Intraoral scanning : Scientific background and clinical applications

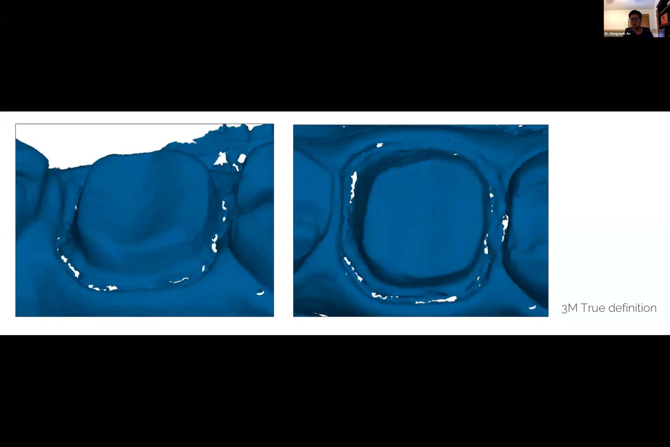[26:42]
and you see this patient was missing, this student was missing scans on the finish line almost all the way around. So, this is not something that you can use to make your crown and expect a good accuracy around your restoration. So, intro scanning works best when you have a super gingival margin.